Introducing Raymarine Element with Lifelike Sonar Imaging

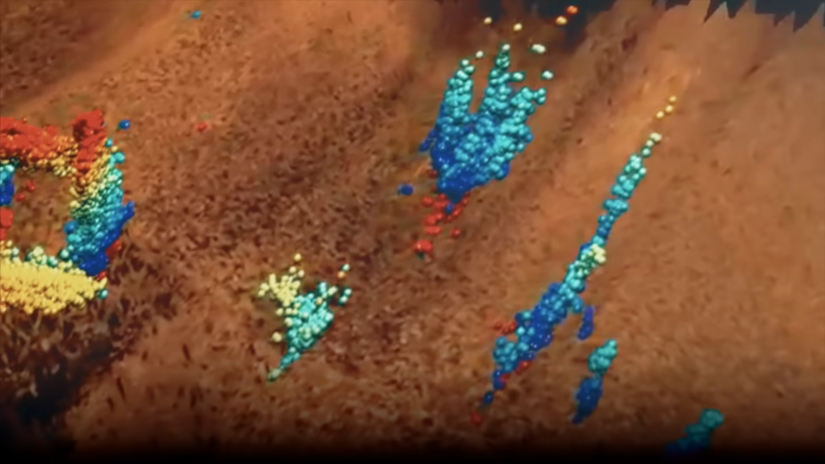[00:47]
Down vision, side vision, and real vision 3D views are delivered in rich 1.2 MHz HyperVision chirp sonar.